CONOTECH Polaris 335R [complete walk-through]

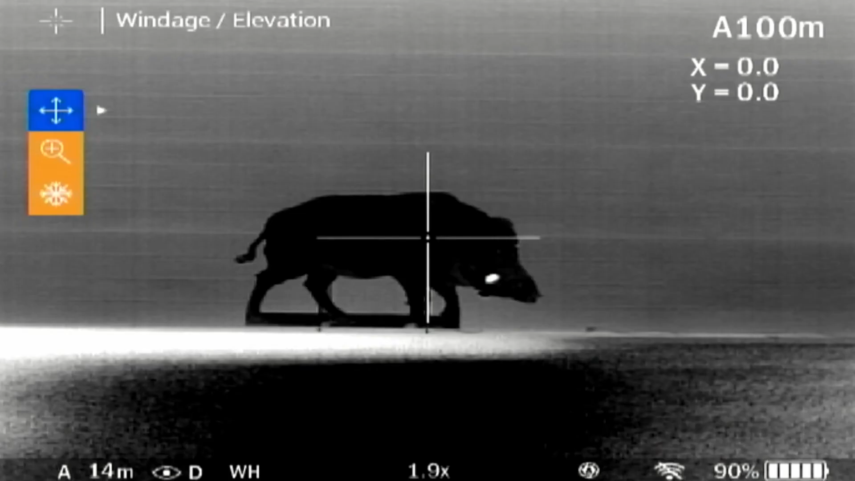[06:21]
To do so, take a shot, then keep the point of aim, select the freeze option by pressing right.
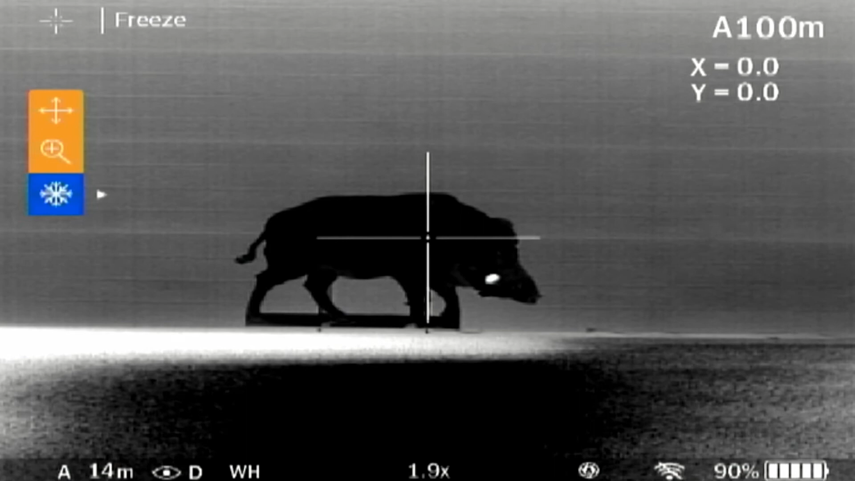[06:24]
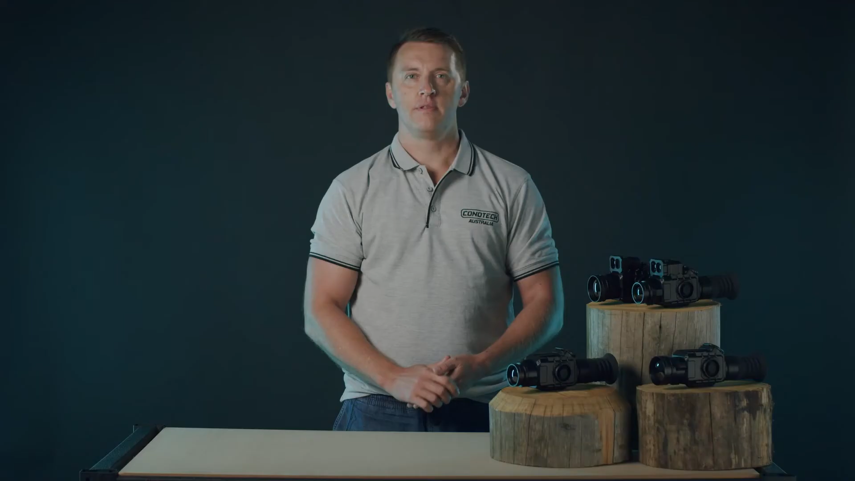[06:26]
This will freeze the image. Then go to windage elevation. Press the right button, then move the small yellow crosshair to your impact.
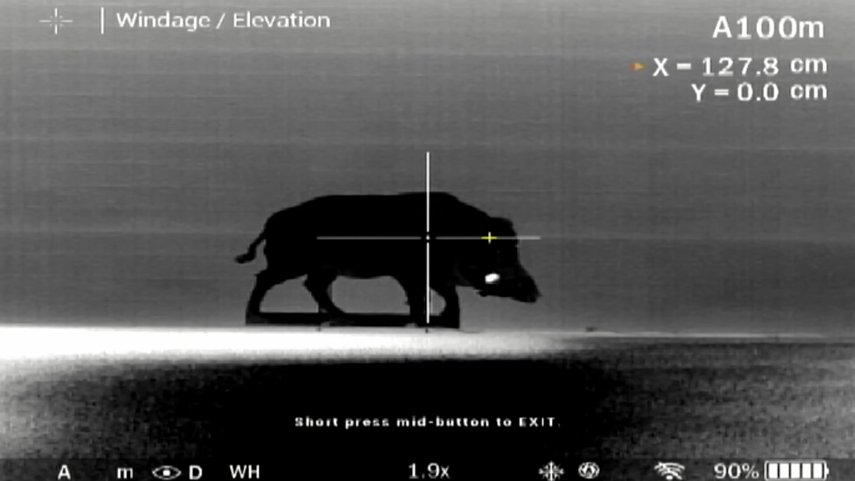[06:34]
To save, short press the middle button. When zeroing your Polaris, we recommend storing at least three set distances to take advantage of the automatic ballistic calculation.
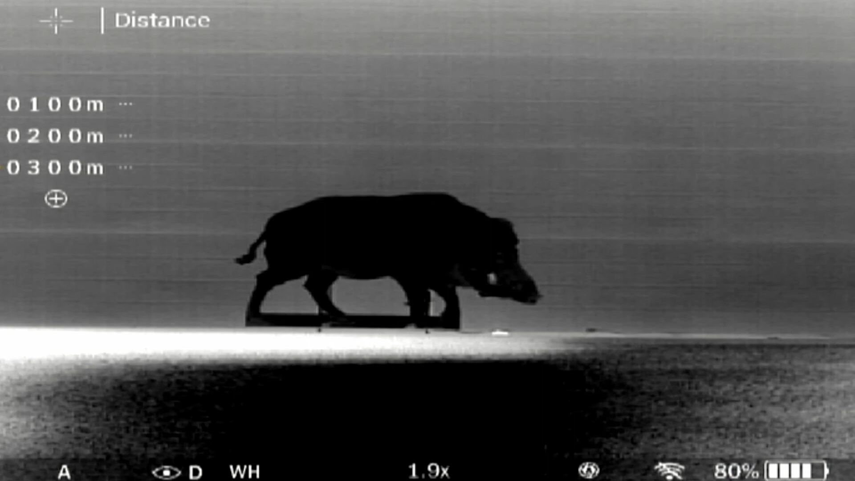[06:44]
Through an algorithm, this will show a yellow crosshair according to the distance you range with the integrated laser rangefinder or stadium metric rangefinder.
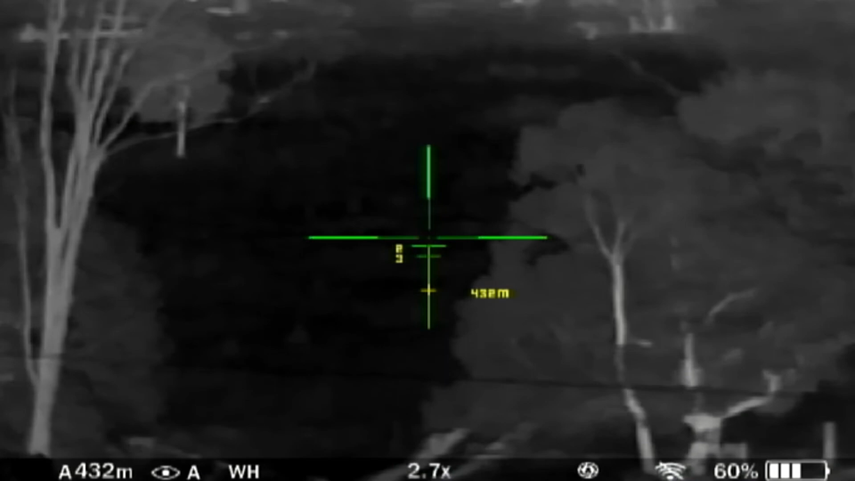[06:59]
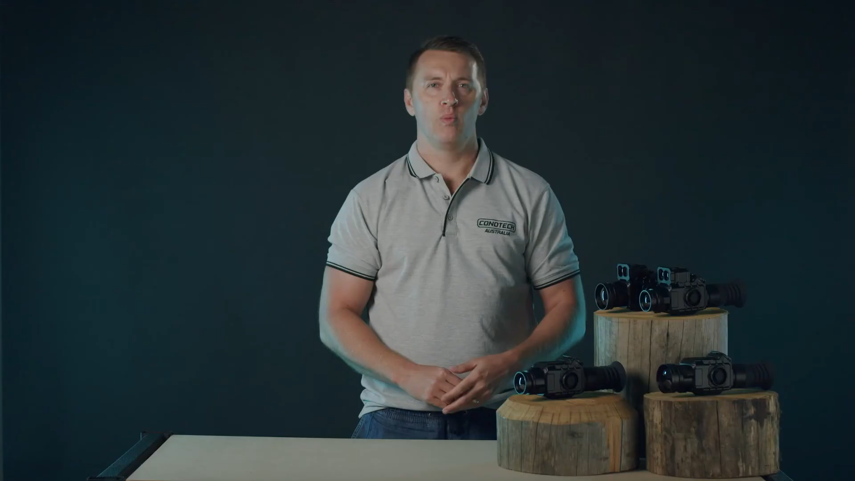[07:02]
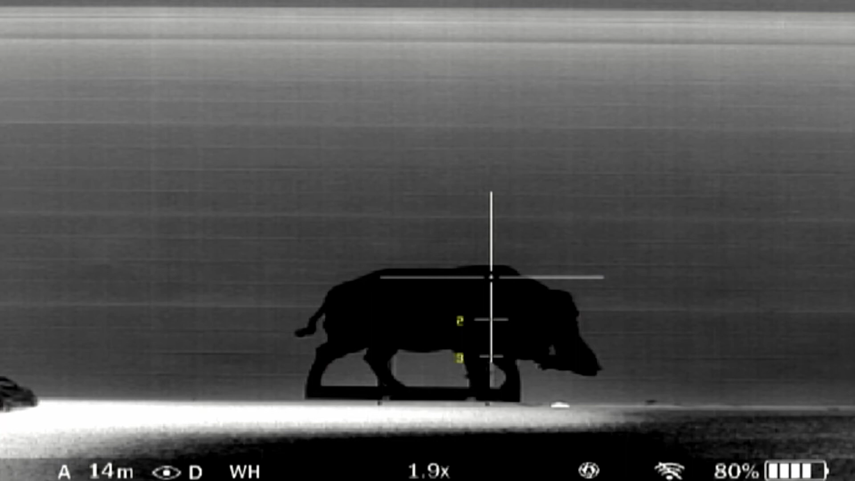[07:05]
When zeroing is finished, the hundred digits of the distance you set will be displayed with small numbers on the reticle.
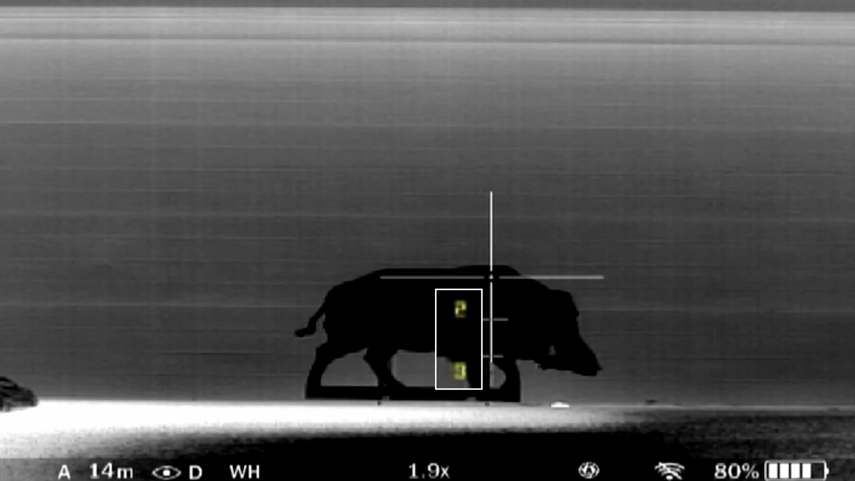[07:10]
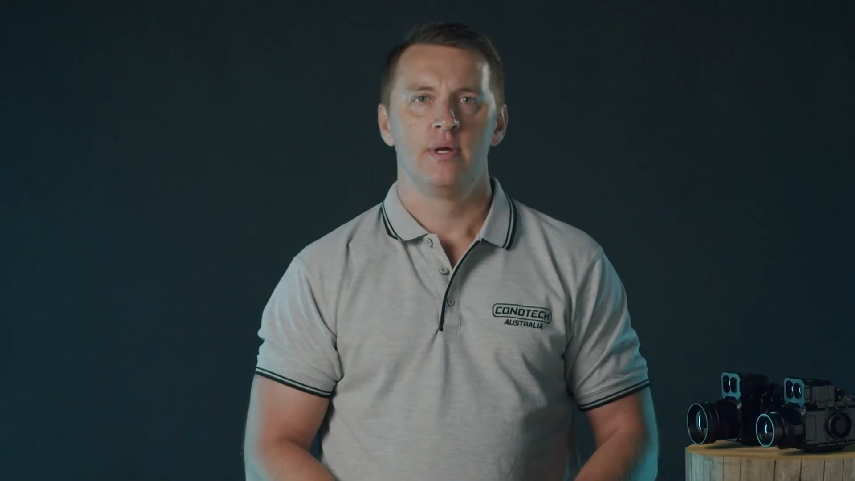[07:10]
Please ensure to properly shut down your device or zeroing settings may not be saved.
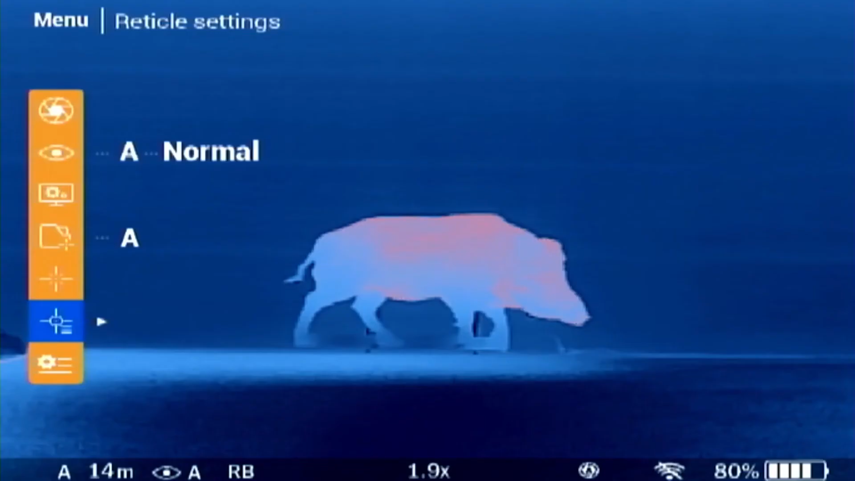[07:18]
Under reticle settings, you can select various reticle designs and colours based on your personal preference.
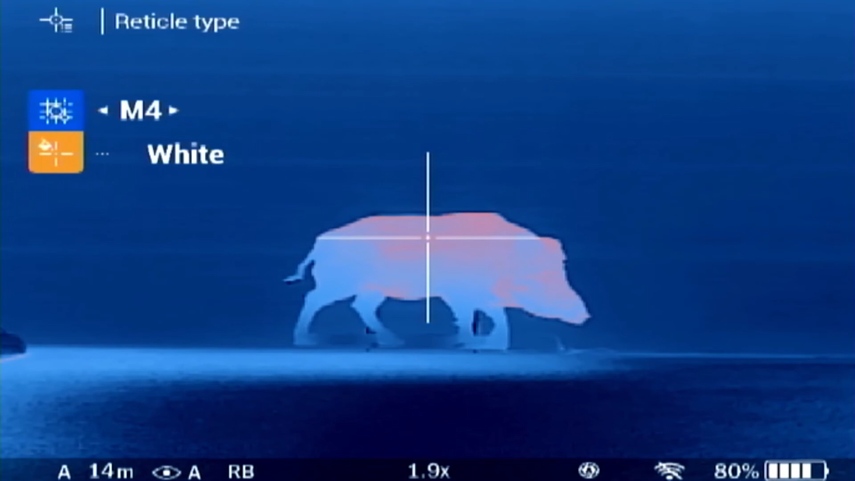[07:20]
The exact reticle parameters in MOA and centimetres can be found in the manual.
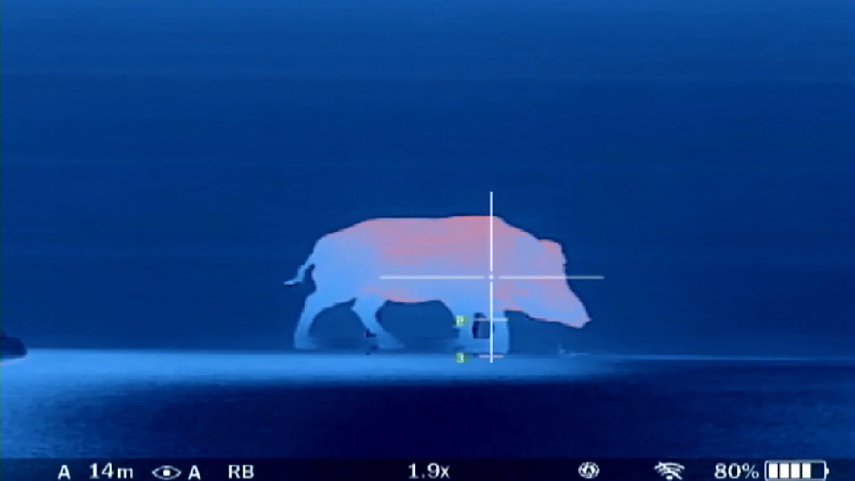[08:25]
Please hold the button until the screen turns off.